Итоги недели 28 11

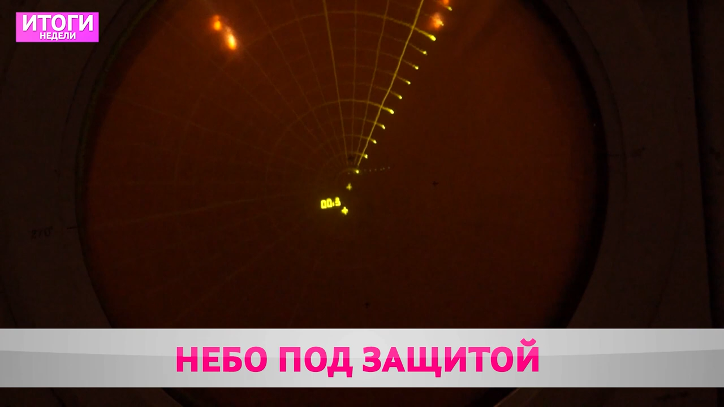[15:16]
Окончил железнодорожный техникум в Гомеле. Армейские будни проходят за монитором.
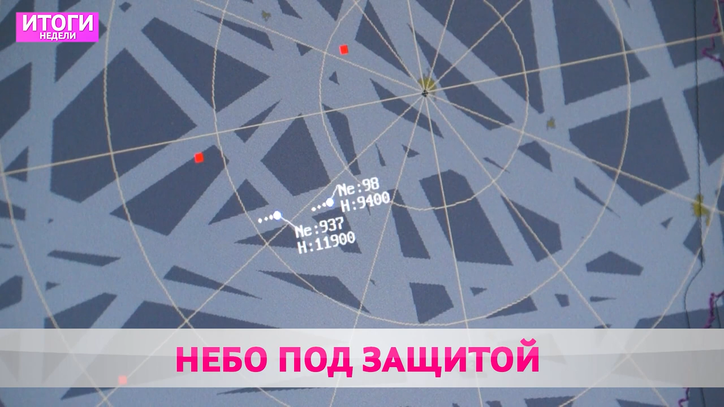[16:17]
Они способны обнаружить летательный аппарат противника на расстоянии до 400 километров.